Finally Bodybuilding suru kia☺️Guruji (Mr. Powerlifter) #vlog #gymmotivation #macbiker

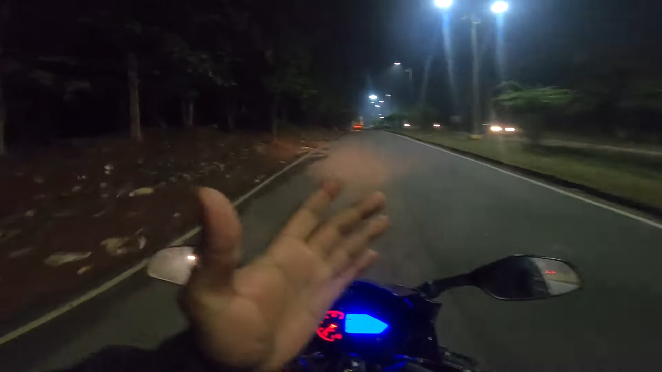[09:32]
रात का ठंड देखो, इधर पूरा चारों तरफ कोहरा ही कोहरा, पिछले 2 दिन से बारिश हो रहा था रावलकला में, और अभी बारिश के चलते भाई फॉग भी बढ़ गया है और बहुत ठंड भी बढ़ गया है। सो एक स्वीट सा म्यूज़िक के साथ ये राइड एंजॉय करिए।